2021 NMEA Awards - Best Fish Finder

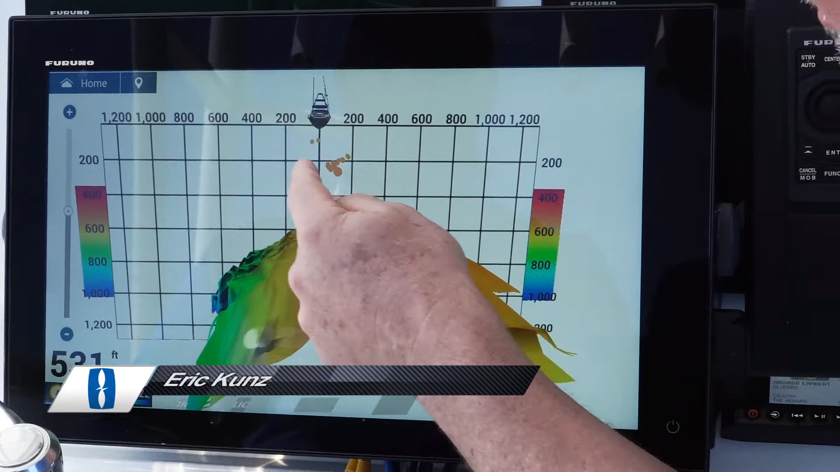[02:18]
we're looking out 200 400 600 feet as the drop-off occurs on
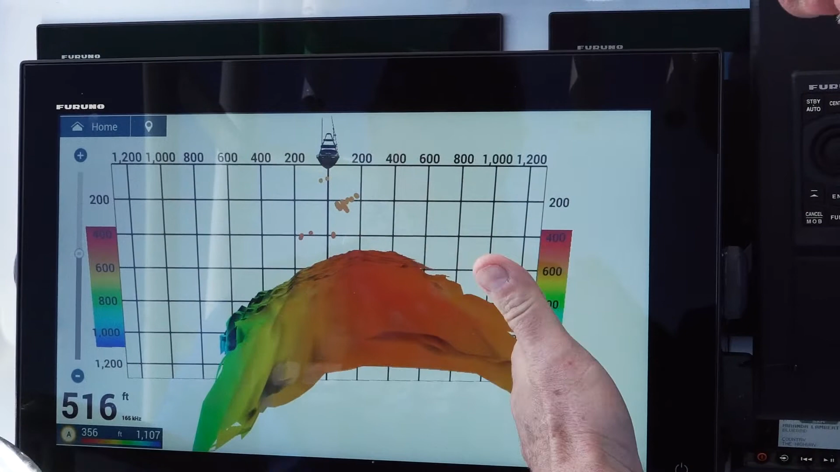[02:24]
On screen: depth 516 ft
the Marathon hump and we can see fish and see fish directly under the boat and
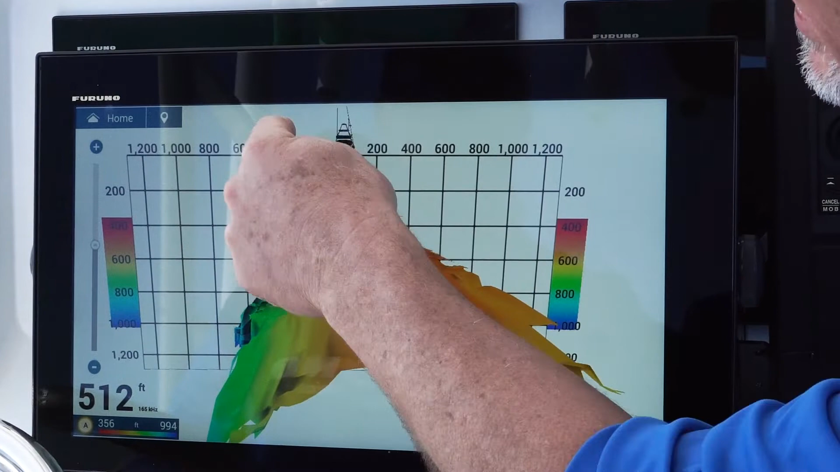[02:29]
On screen: depth 512 ft
off to the side so that's one of the great things about the DFF 3D is not only are you
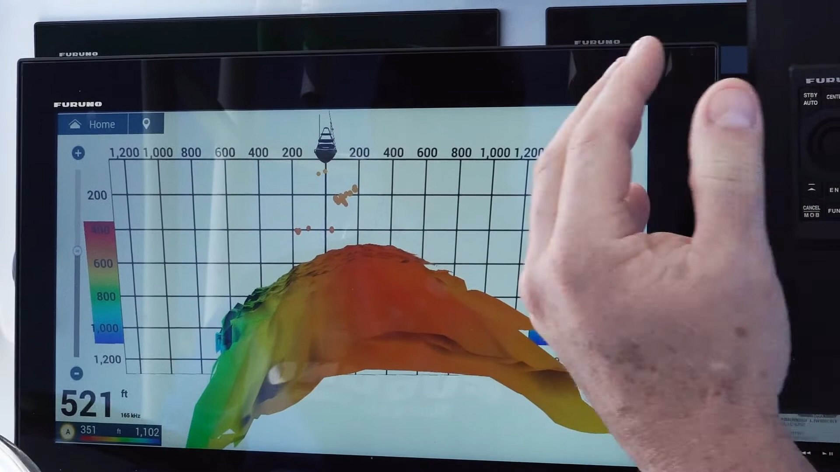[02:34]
On screen: depth 521 ft
seeing the fish but you're seeing how far off to the side of the boat you are using that wide 120
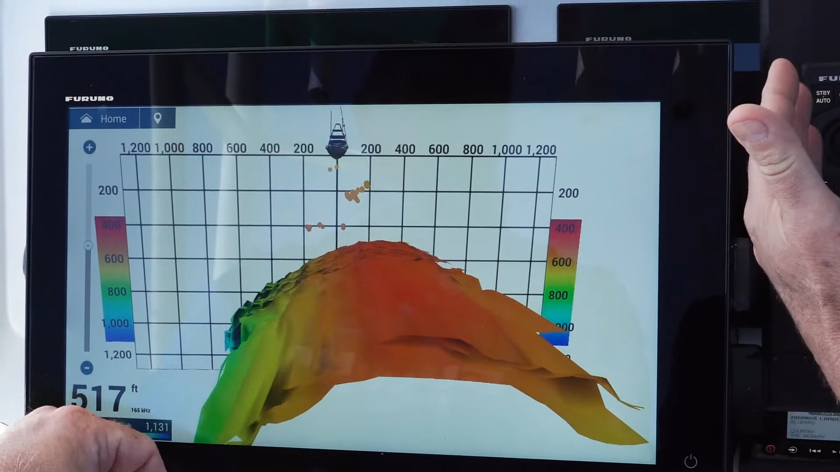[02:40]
On screen: depth 517 ft
degree beam with really cool so right now we can see hey we have we have a whole
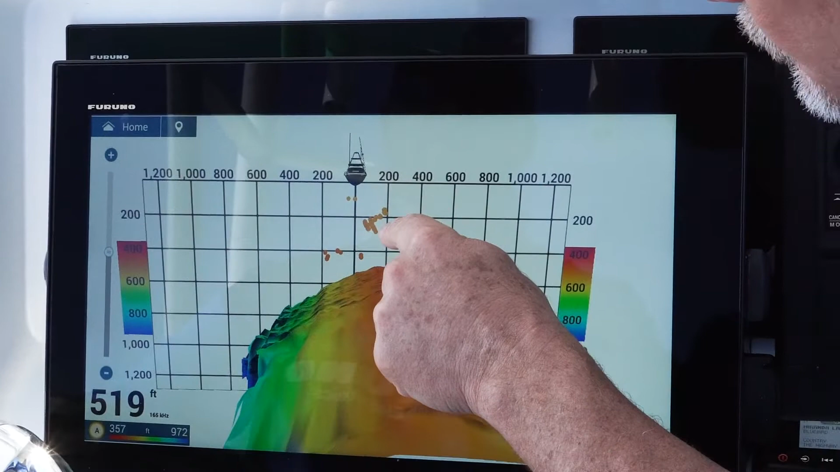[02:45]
On screen: depth 519 ft
school of fish probably tuna right there about 200 feet down and that's about a hundred feet to
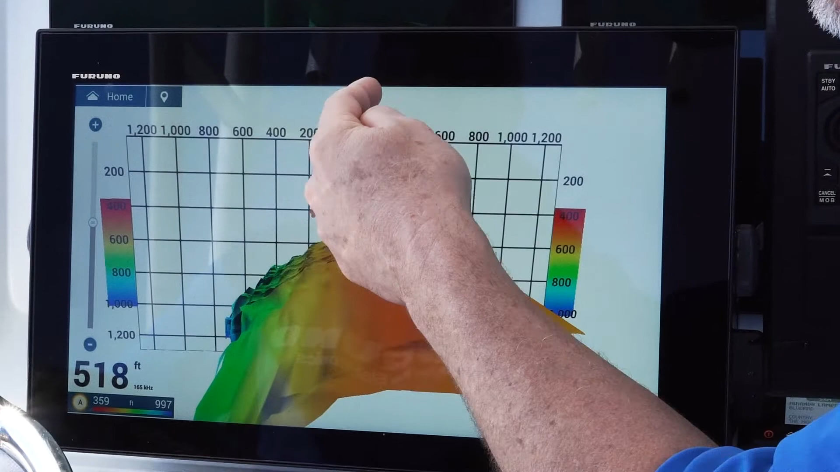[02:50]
On screen: depth 518 ft
200 feet off to the starboard side of the boat because you can look down and get that grid and
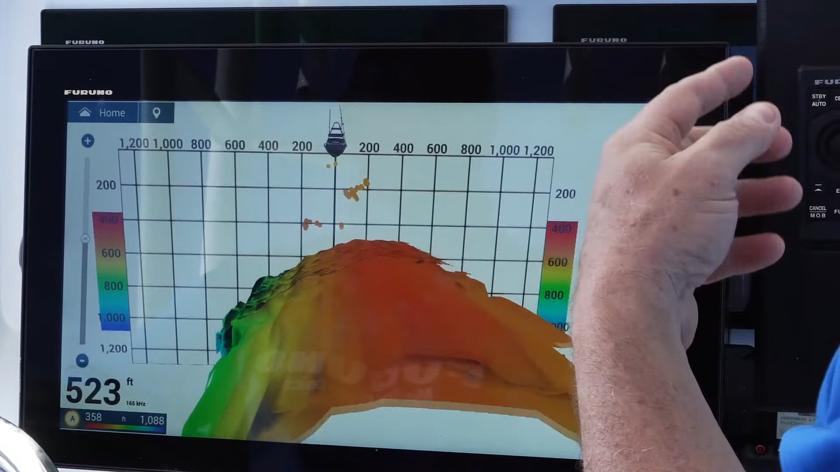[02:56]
On screen: depth 523 ft
really use that grid to target the fish that you're looking for that's something that our other that our competitors
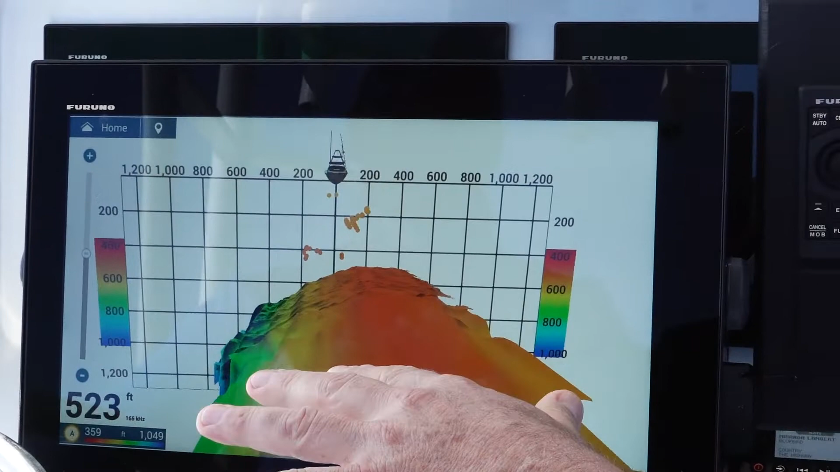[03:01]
On screen: depth 523 ft
just simply aren't going to do and just see how valuable this tool is this is a fishing